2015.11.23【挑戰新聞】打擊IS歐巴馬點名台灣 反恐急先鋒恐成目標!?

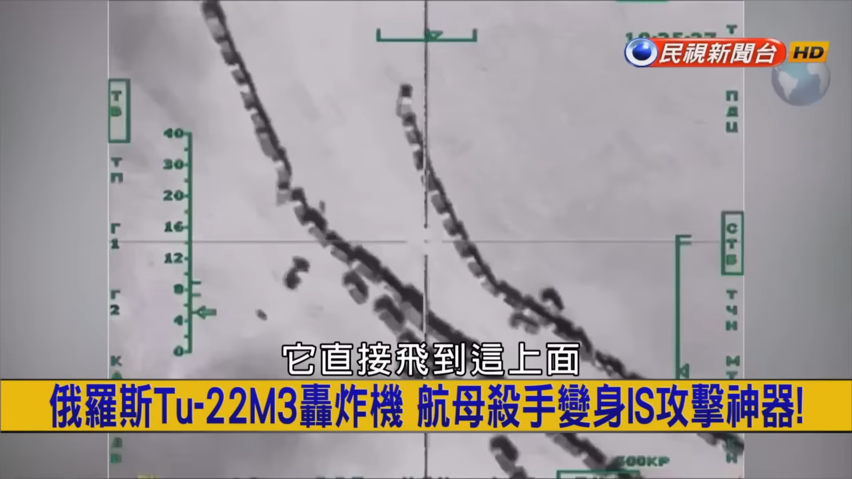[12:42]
擊IS的這個神器所以神器就是說它直接飛到這上面然後把這個自由落體的炸彈丟下來然後精準打擊這個IS的這個目標所以現在俄羅斯也在做這樣的一個國際宣傳可是說真的你也是就像您剛剛講的嘛那也這幾